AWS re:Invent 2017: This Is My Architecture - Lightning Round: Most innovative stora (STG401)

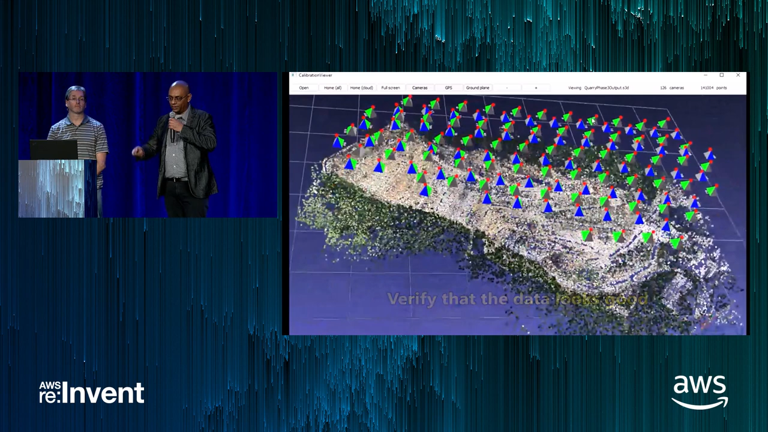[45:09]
So this is an open pit mine which is, you know, in the kilometers.
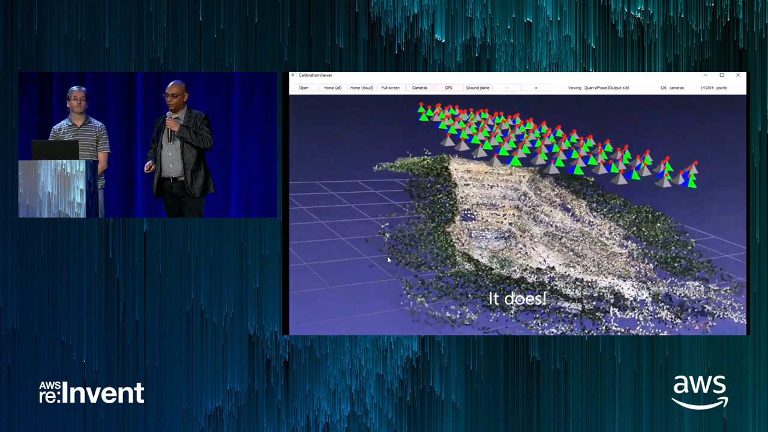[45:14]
One of those dots would be a really massive truck about half the size of this room.